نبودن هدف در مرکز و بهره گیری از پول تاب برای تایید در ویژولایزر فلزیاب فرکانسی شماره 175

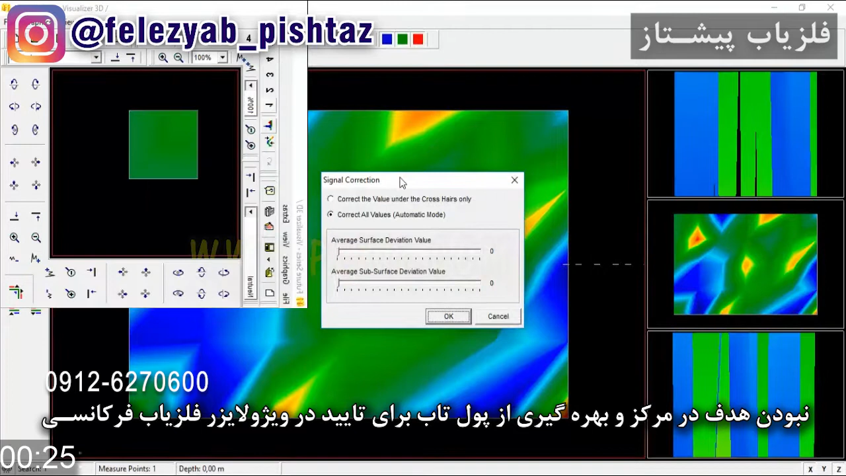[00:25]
این مخروطیه تکه ولی باز باید مورد فیلتر قرار بگیره. 11 پایینه برابر 55 میدیم یه لکه رنگ عمودی تک میان.
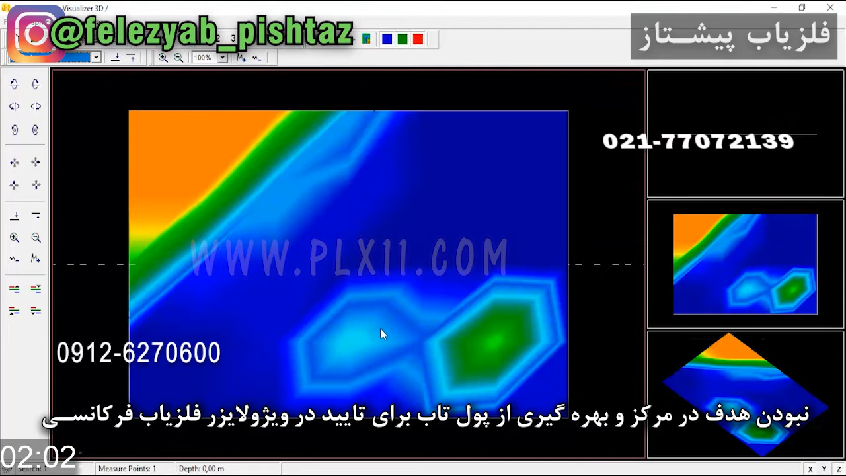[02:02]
ببینید دو لکه در اینجا خیلی منظم نیاد. همشکل هم نیستن. این بیشتر منند چاها سنگها یا منابعی منند مساله یا موادیه که به کار رفته. این تمایولی به جهت هدف داره. ولی تکه. و در روش F7 یا F6 هم که استفاده می کنیم. تایدیه از وجود هدف رو میده. ولی در مرکزیت این هدف نیست. یعنی وقتی در مرکزیت وجود نداره یه قرار نگیسته و این گوش هستش این یه مقداری از نظر دید یا نظر تکنیک
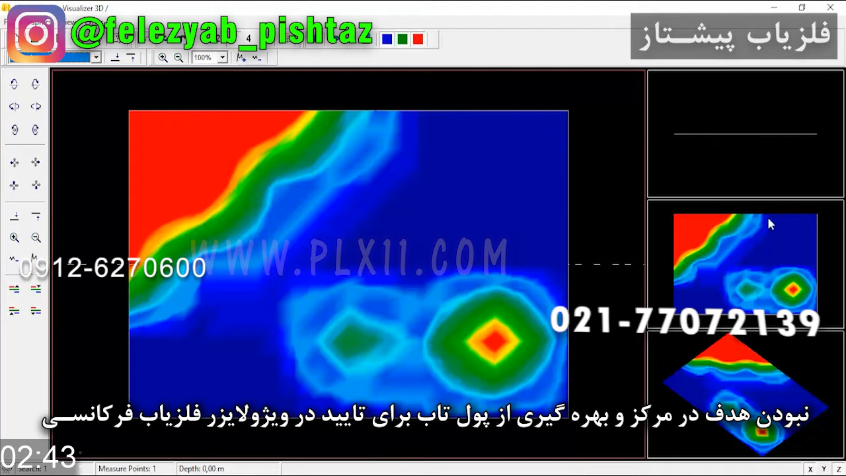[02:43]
متفاوت میشه یعنی این که هدف در دید قرار گرفته ولی نکامه و از بعد قسمت دیگه دوباره تصویر گیریشه یا حالا قسمت پایین تره یا بغل تر از اینه ولی اگه توجه کنید اینجا خودش به طور طبیعی یک ساختار مربعی مانند یا مستطیلو داره یه مستطیله که در از دو تا مربع در کنار همه اینا توی هم قرار گرفتن کنار هم قرار گرفتن و منابعی متفاوتی در اینجا قرار داره اگر از اف هفت استفاده کنیم یه مسلس مانند میاد اینجا از ببخشید اف هش یا اف نوم یا اف پنگ این میاد اینجا
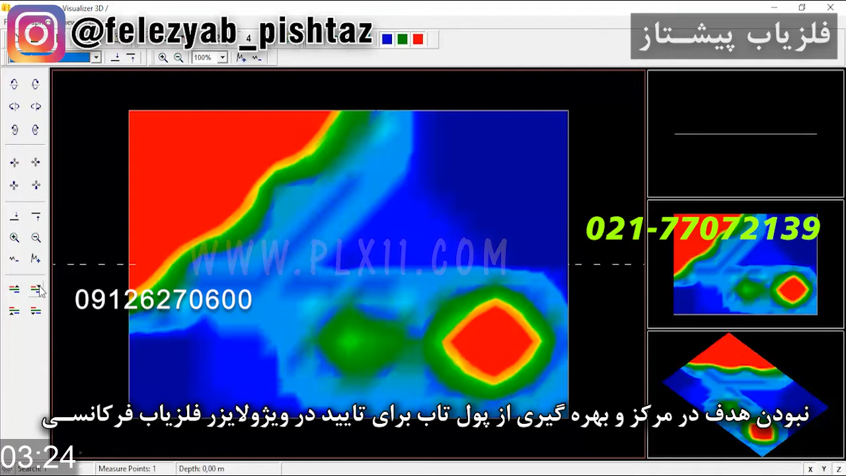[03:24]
این یه مسلس هم خودش تو اینجا داره که با یه خط به سمت بالا رفته اگر از اف هفت استفاده کنی یه مقداری مسلسه باز آشکارتر میشه توی پس زمینه اینجا ببینید اینم یه مسلسه
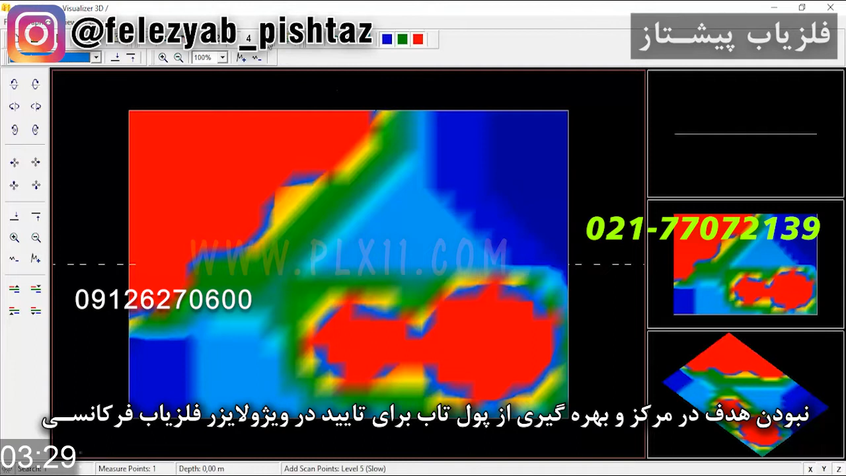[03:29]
ولی اینا ردیف هایی هست منابع و مساله هستن که در اینجا هم ترکیب دارن در اینجا هم راه دارن مسیر دارن به هم متصل شدن
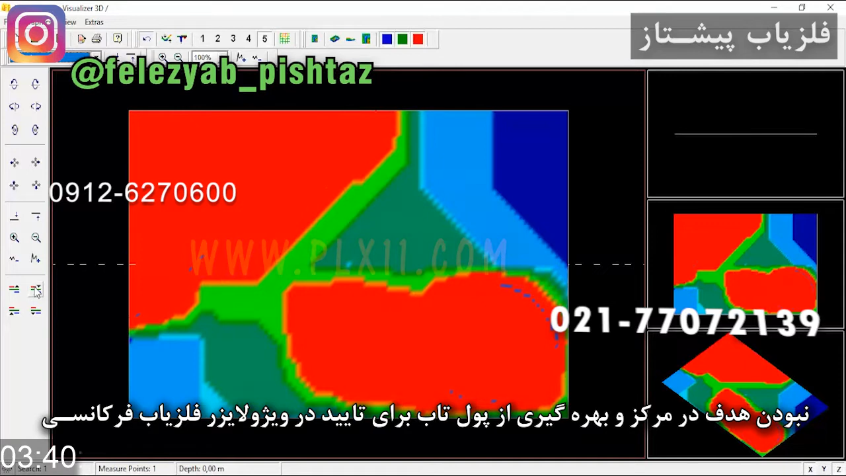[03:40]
و یه تکلکه اینجا کلن هست این مسلس ها با وجوده این هدف رو تایید میکنه ولی مرکزیت نیست چون ما در مرکز این رو نمیبینیم و الان ببینید یک مربع در اینجا هست همون مربعی که گفته بودیم و باز یه مربعی دیگه هم در اینجا هست و این ترکیب ها اینجا به وجود اومده اینا نشانه های
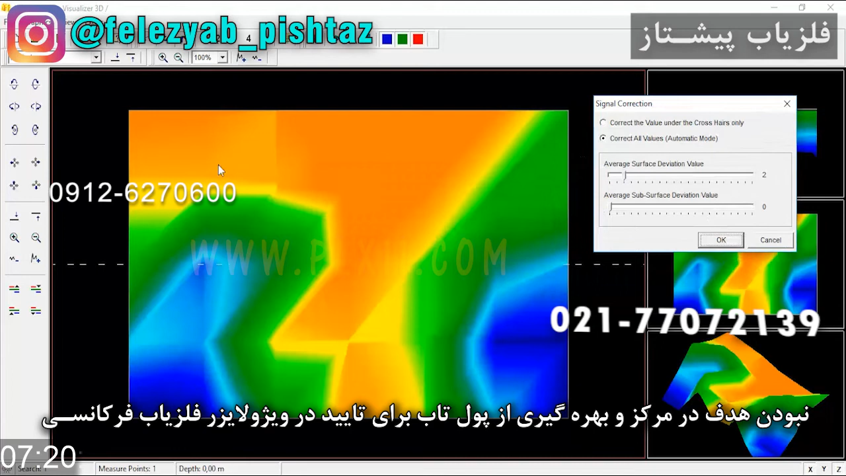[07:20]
مساله زمین صفت و چاهای یا اون راها باشه حالا یک رو بهش میدیم باز کچیکتر میشه اینا جداتر میشه زمانی که ما کود
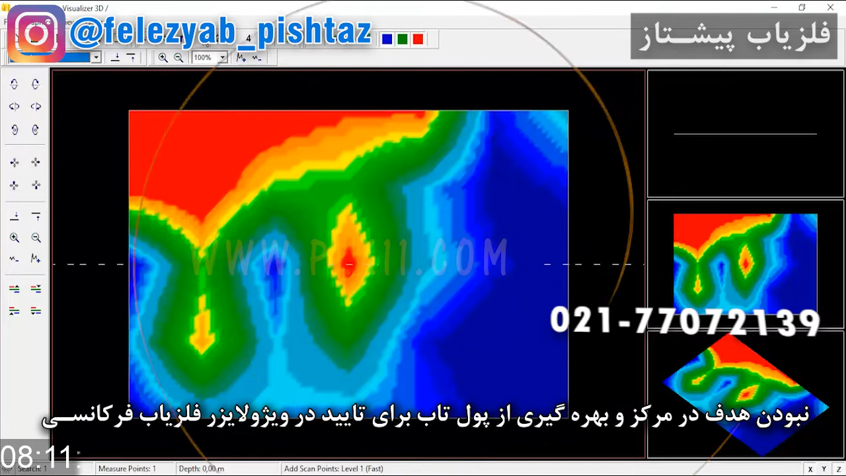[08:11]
هدفه رو تعیید میکنه و این دوتا میان این رو تعیید میکنن یعنی چون از سیگنال پنج پایین استفاده کردیم این موضوع مطرحه ها چون اینجا بعد رو سیگنال پنج پایین اون دادن در پولتپ هاست ولی وقتی با بیس جواب میده یعنی سرایط وجودی اون هدف رو تعیید میکنه یه
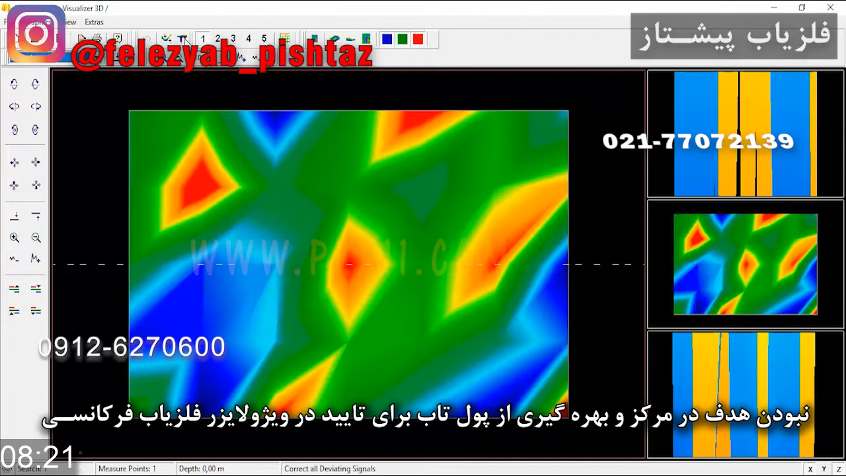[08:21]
روش دیگه هم که تعییدی ها رو میشه گرفت کود هفته پایینه ما هفته پایین رو میدیم
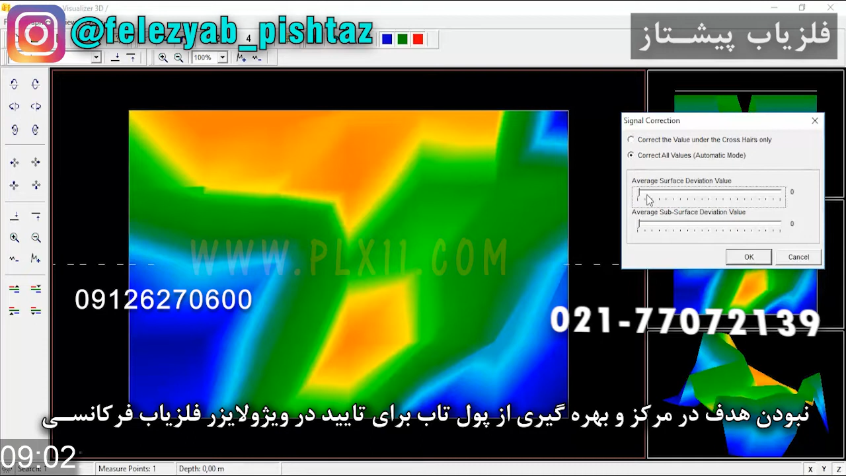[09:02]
کردن یا به یک زدن یا با دو سف کردن این تو قسمت هفت دیگه مورد نظر نیست برای تکنیک عمل کردیم چون خیلی جا میره تصفیر پس
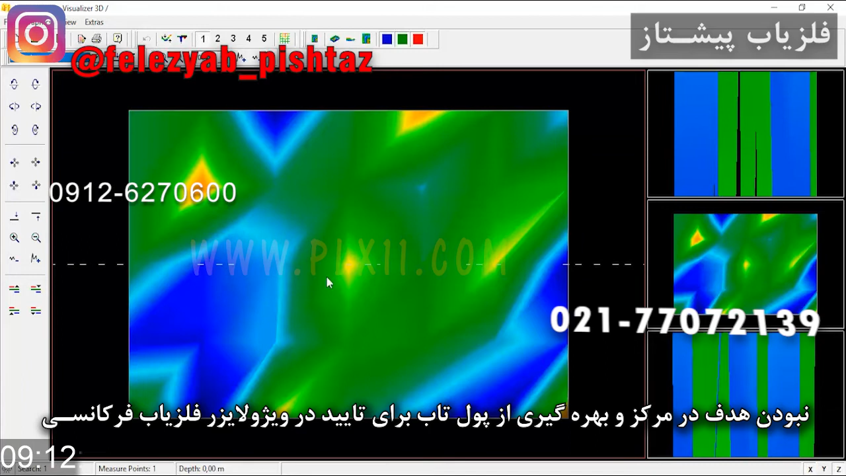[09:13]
تا اینجا ما تونستیم نوع تصفیر و تشکیصش رو انجام بدیم که چه روش ها و چه شکایی داره حالا اگه ما میخواییم موقعیت این رو تقییم کنیم که چه در و چه محدوده ایه آین تی یک رو میزنیم میتونیم آین تی دو رو هم بزنیم سی رو بزنیم اینا رو بعد دونه دونه بزنیم تا موقعیت دقیقا مشخص بشه حالا یک پایین رو بهش میدیم بالا سفر در سیگنال ها سیگنال پایین سفر میکنیم و بالا رو یک میدیم ببینید یه عمودی با یه شکل ترکیب در اینجا اومده
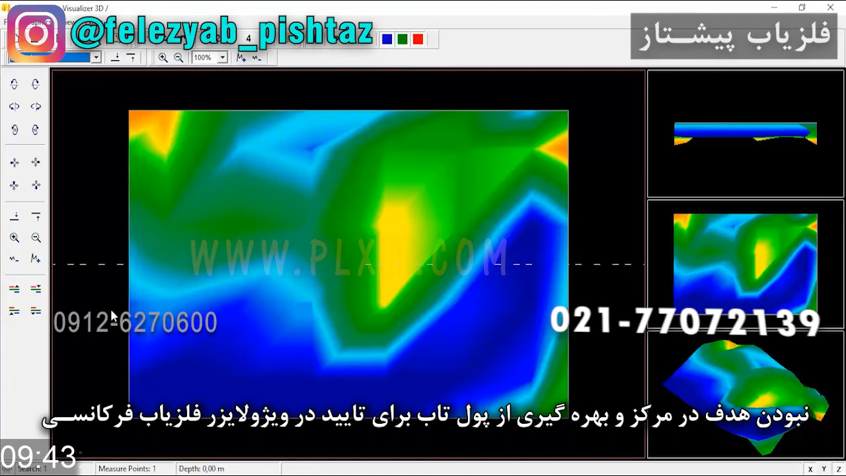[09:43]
اینجا هم یه دونه اگه از F7 استفاده کنی اینجا هم این ترکیب رو ما داریم یعنی این شکل رو در
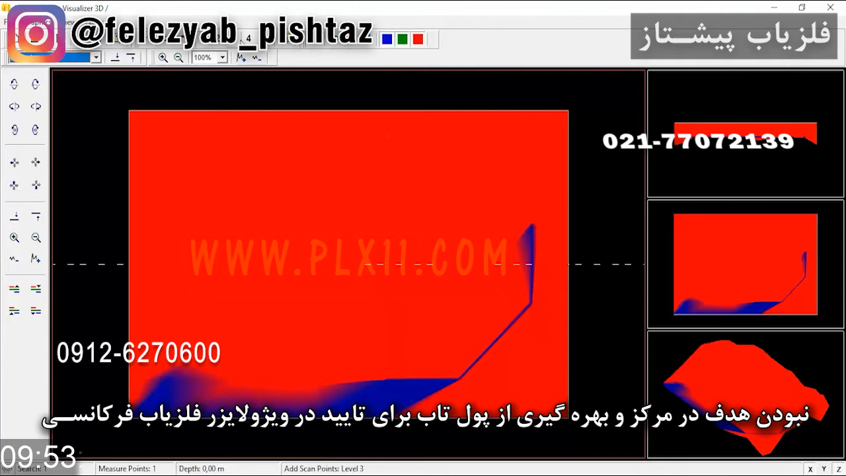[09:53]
اینجا داریم پس تا اینجا تونستیم این رو پیش ببریم که ببینیم به چه صورت حالا اگه این رو دو سفرش بکنیم چه اتفاق میفته در دو سفر این شکل پدید میاد یعنی این لکه ها اینجا این هدف